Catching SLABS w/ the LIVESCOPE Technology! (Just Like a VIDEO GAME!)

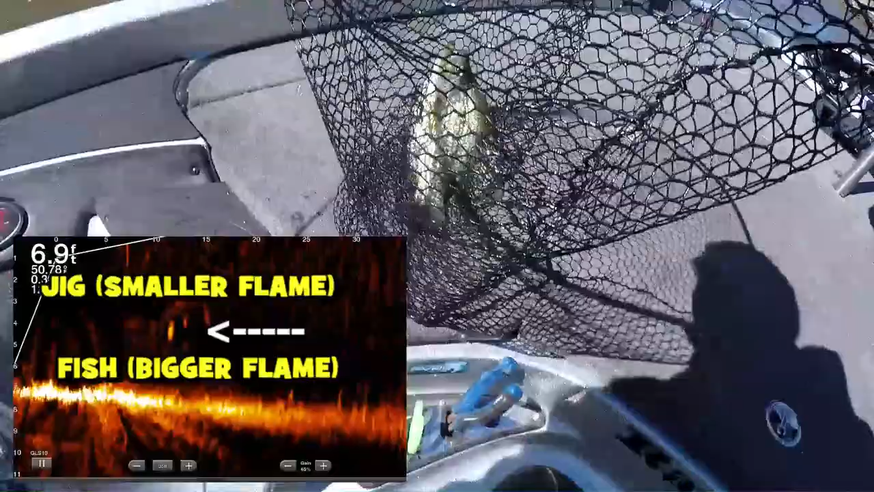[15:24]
Little flame thingy just came up, you know? I mean, it's not bad, it's not bad. Pennsylvania, you'll be catching fish like this if you told me.
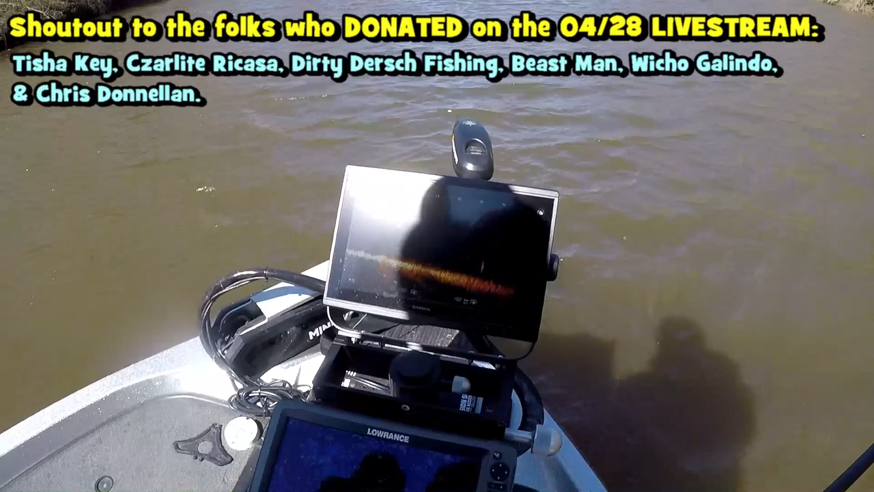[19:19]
Which one was like the big one? This one? Yeah, there is two big ones. No, that's two. What is that? That is a crappie? Yeah, it looks big, that one. I don't think that's the same fish that we were targeting. The other one was a crappie. The other one was a crappie. Oh yeah, guarantee. See that fish leaving? Mm-hmm.